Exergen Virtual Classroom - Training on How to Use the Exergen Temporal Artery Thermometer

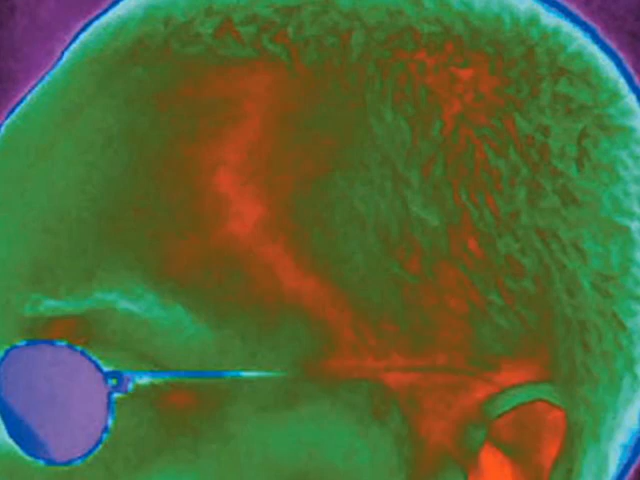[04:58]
We all know that the temporal artery comes up from the side of the face from the external carotids, but it can go deep and it won't register an accurate temperature. The superficial part of the temporal artery is our target.